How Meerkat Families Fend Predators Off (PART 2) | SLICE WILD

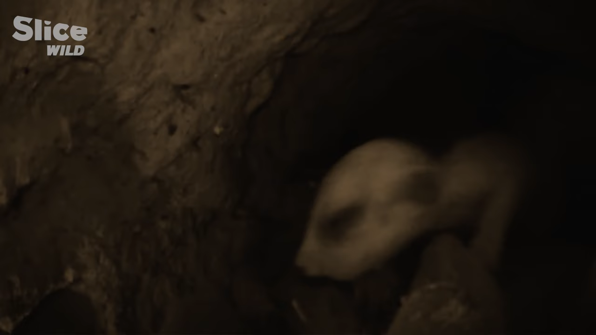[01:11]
Four pups were recently born and at this tender age are very vulnerable.